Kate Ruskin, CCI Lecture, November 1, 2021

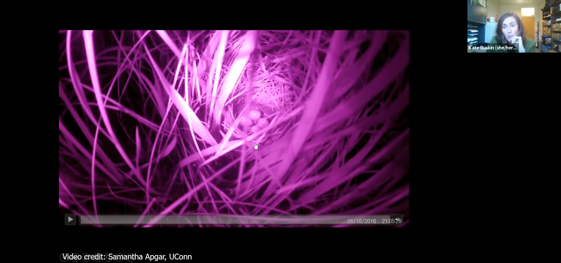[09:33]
It's woven by the female and then it's embedded in the grasses and you can even see four little eggs here. So this is taken over, I believe, about two hours around the monthly high tide.
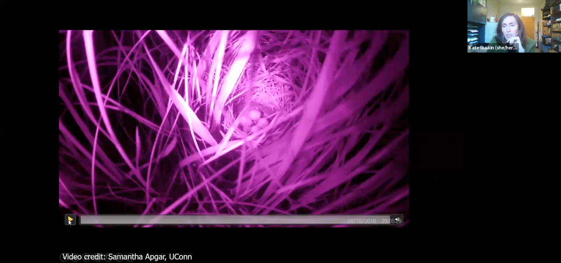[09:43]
So I'll just let you watch that. So you can see that the high tide has come up where it's actually making the eggs float in the nest bowl. Again, this is not your usual for what happens to terrestrial birds. And then do you see what happened at the end?